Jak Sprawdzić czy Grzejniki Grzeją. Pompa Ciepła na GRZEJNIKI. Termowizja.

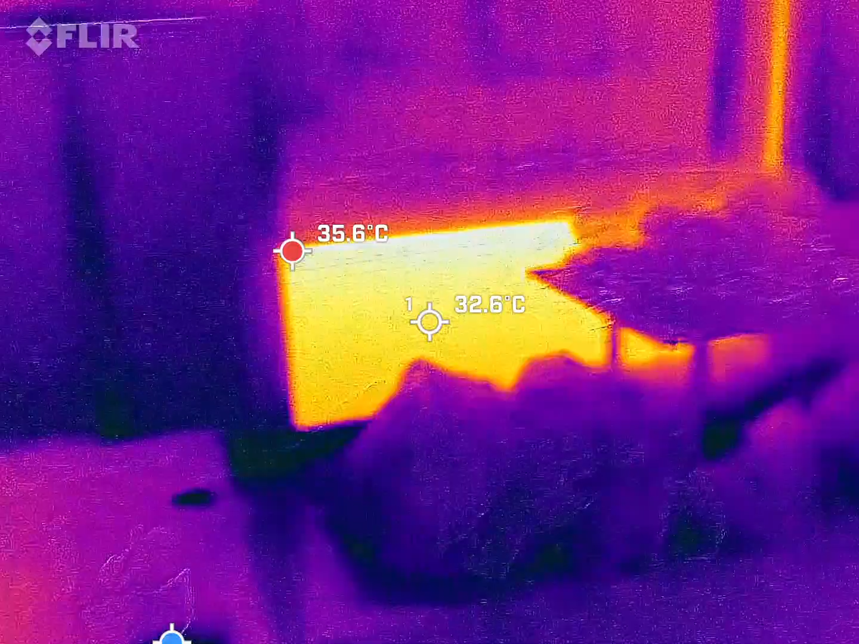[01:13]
On screen: spot 32.6°C, max 35.6°C
i tu są cztery także tu są wszystkie
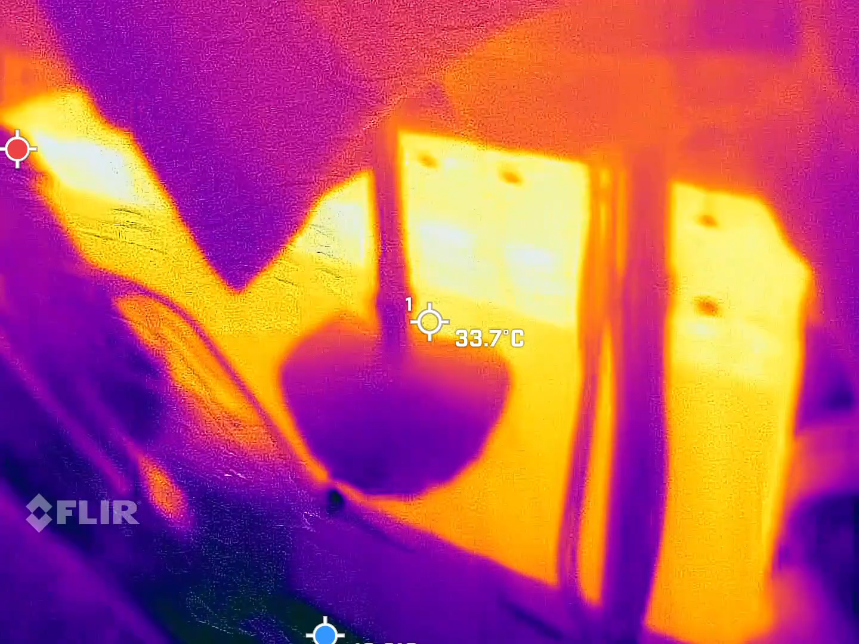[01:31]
On screen: spot 33.7°C
i tutaj lecimy tutaj był dołożony grzejnik o zobaczcie jak działa
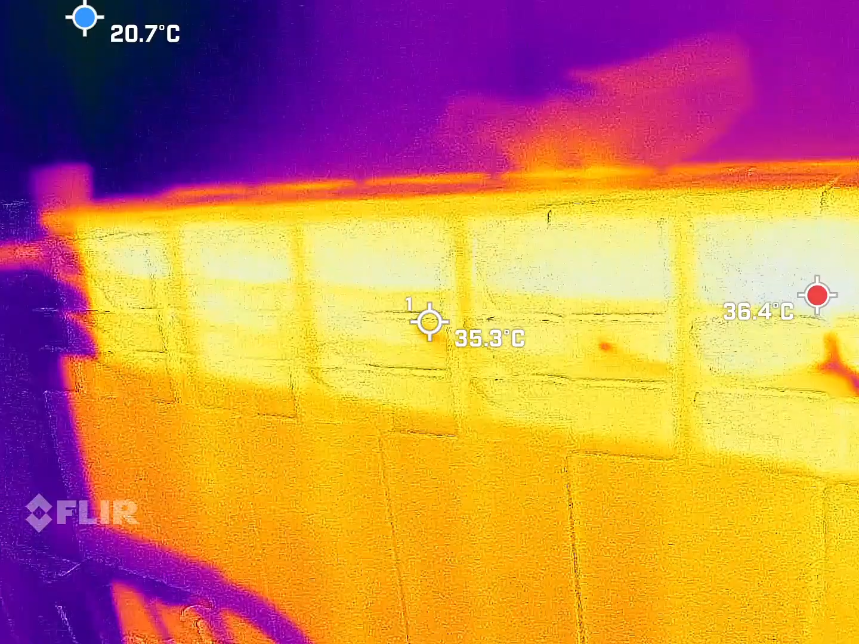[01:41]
On screen: spot 35.3°C
u góry widać że jest wyraźnie cieplejsze jak jest wypływ
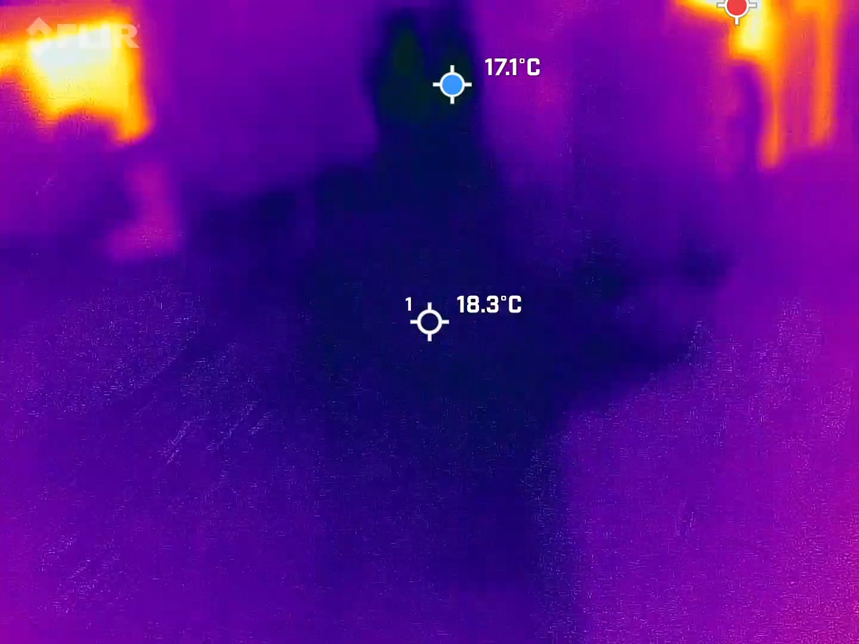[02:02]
On screen: spot 18.3°C
zmęczę o tutaj zobaczcie jak jest
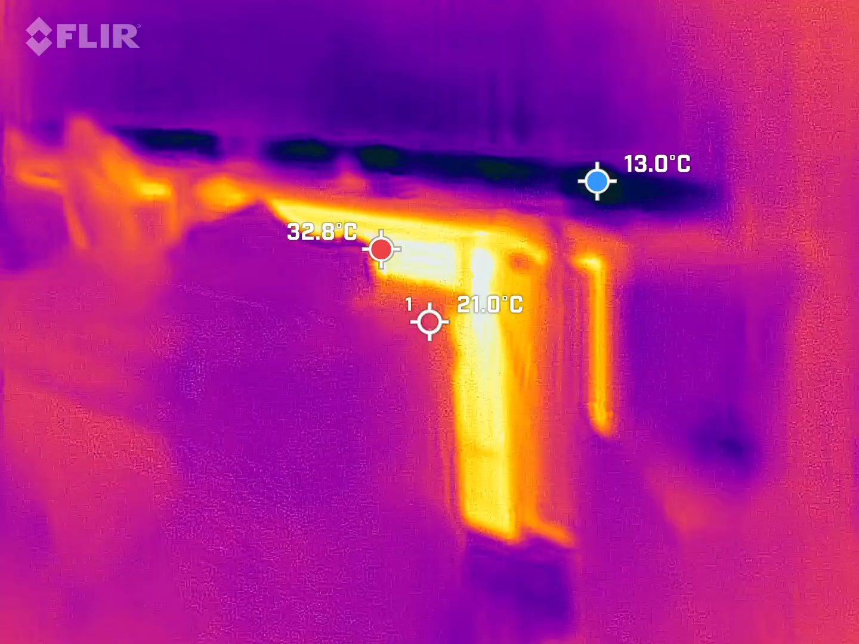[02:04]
On screen: spot 21.0°C, max 32.8°C, min 13.0°C
zasunięty biurkiem grzejnik co się dzieje w tym momencie
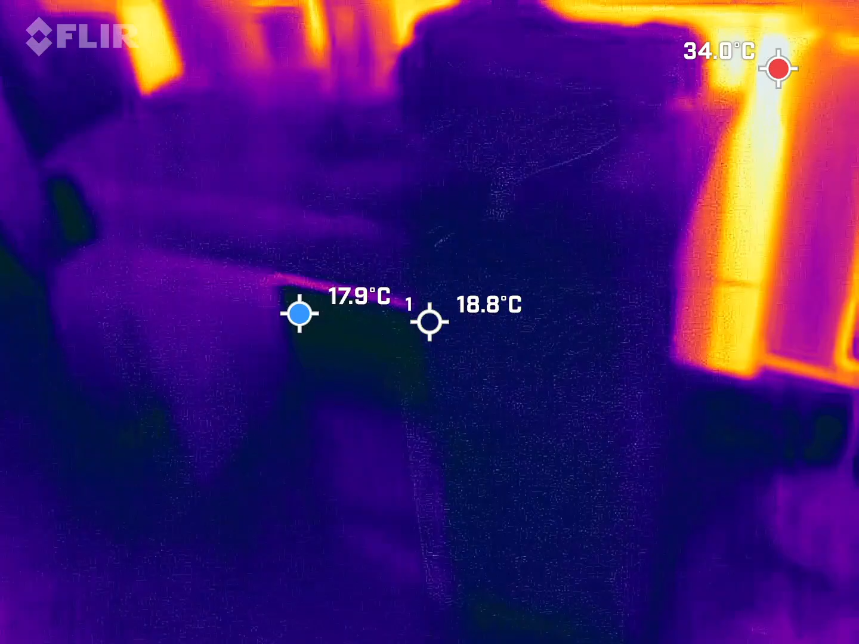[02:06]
On screen: spot 18.8°C, max 34.0°C, min 17.9°C
całe ciepło jest zań
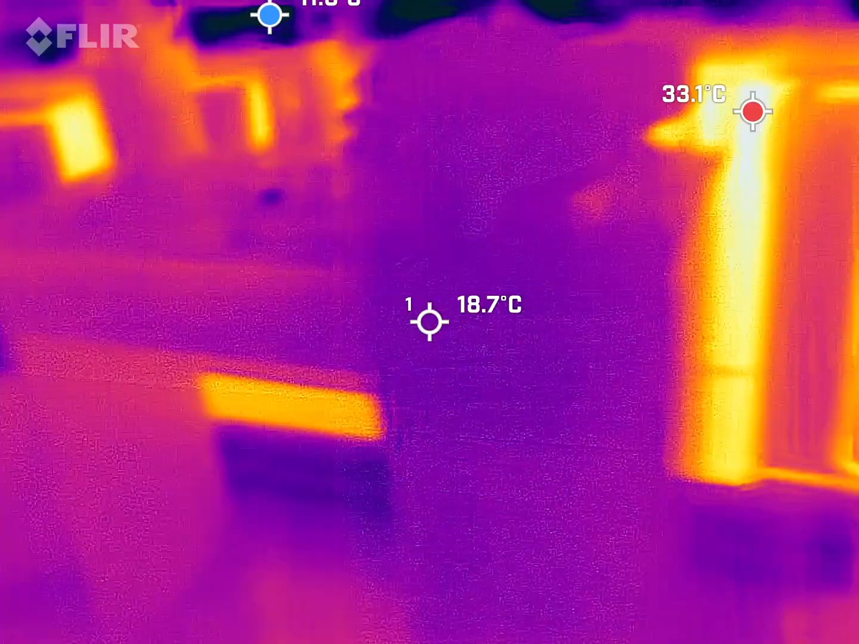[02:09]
On screen: spot 18.7°C, max 33.1°C
może troszeczkę biurko odsłonimy ale grzeje cały to jest ważne
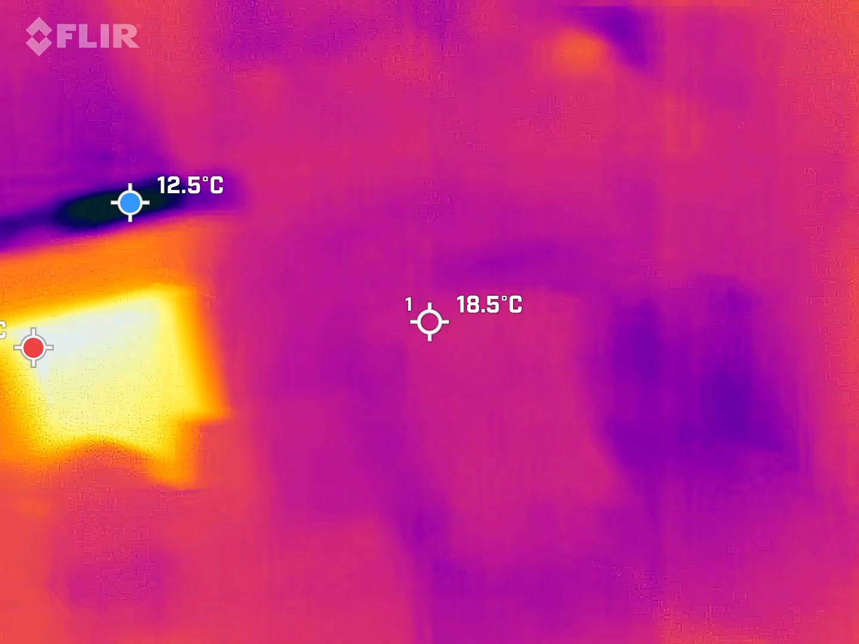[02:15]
On screen: spot 18.5°C
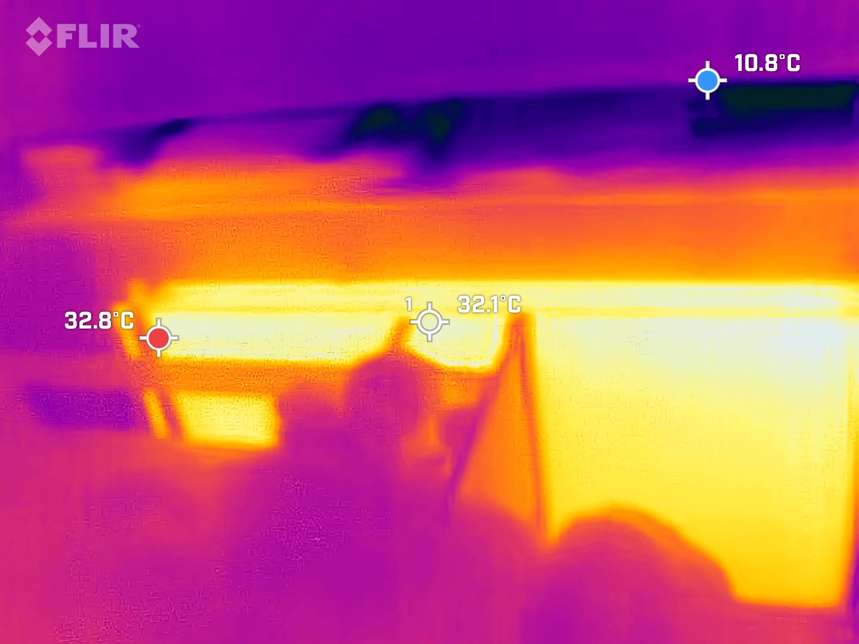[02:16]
On screen: spot 32.1°C
kolejny też elegancko tu akurat też był wymieniony to mnie interesowało czy grzeje